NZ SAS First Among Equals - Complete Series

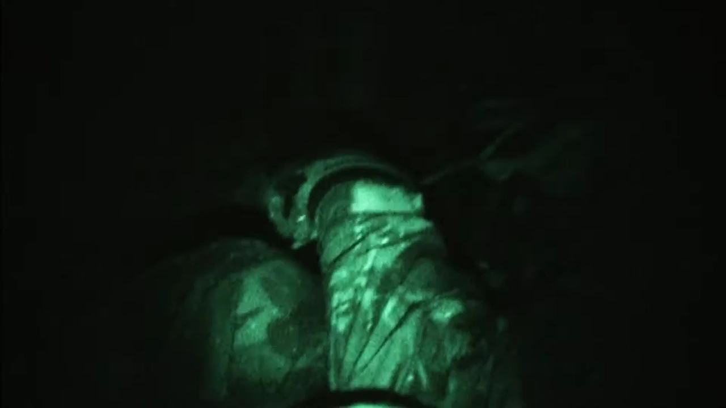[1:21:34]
After 5 days on the run, their bodies steal a much-needed rest. Let's try and get some rest if you can, guys.
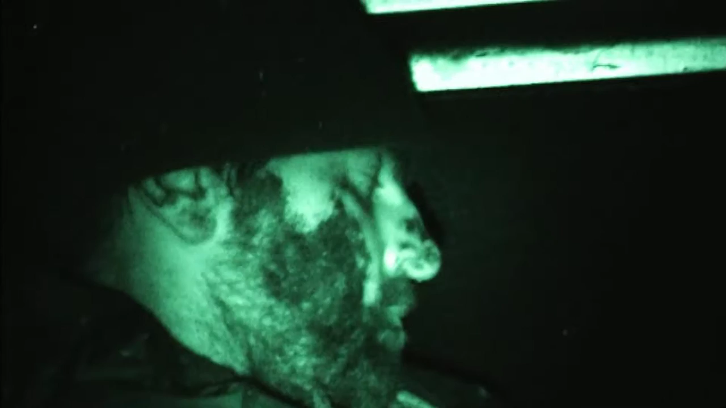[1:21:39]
This relaxation will prove a terrible mistake.
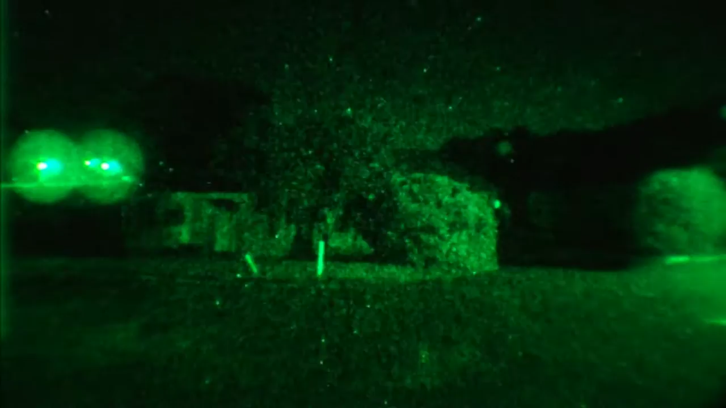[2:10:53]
The counter-terrorism teams move into position with silence and precision.
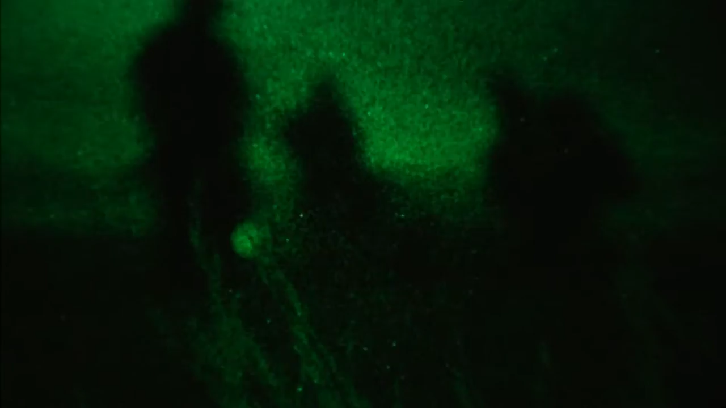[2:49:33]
The night vision goggles, the only source of illumination.
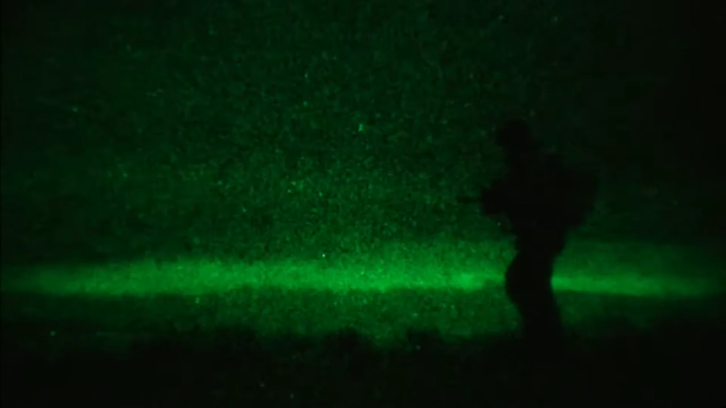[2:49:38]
Their mission is an enemy target stockpiled with munitions.
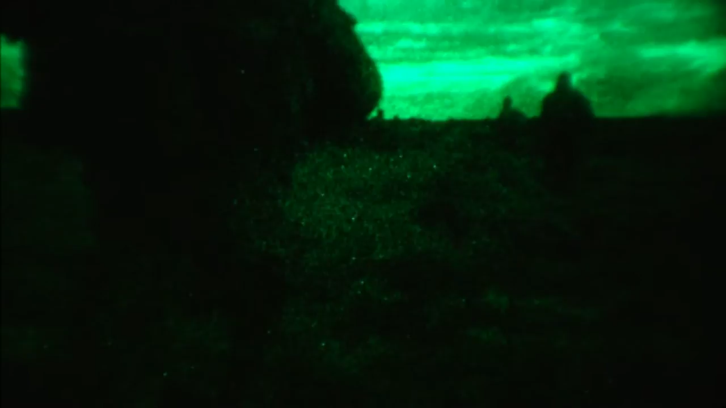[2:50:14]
But after 3 hours, there's still been no sign of the enemy.
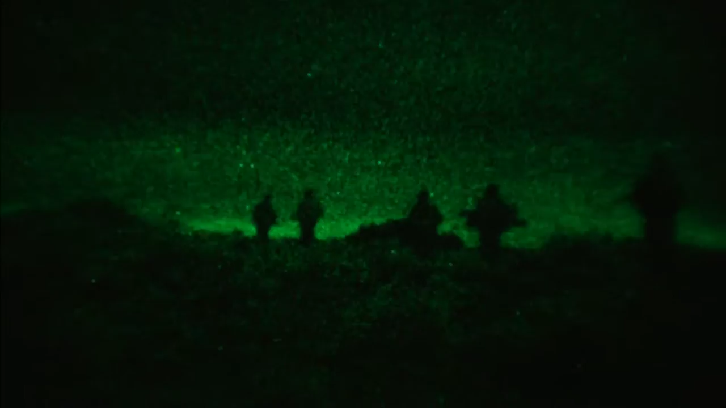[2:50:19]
And now the target is at hand.
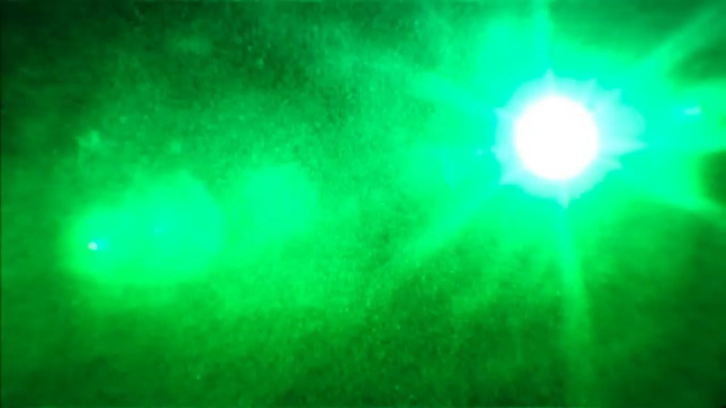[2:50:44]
While some soldiers trade fire with the enemy, the rest of the patrol lay their charges.
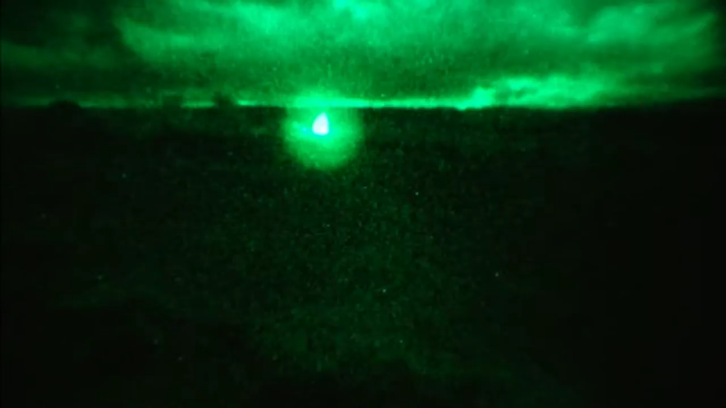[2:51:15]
Working calmly among the confusion, the troopers complete their task and beat a textbook retreat.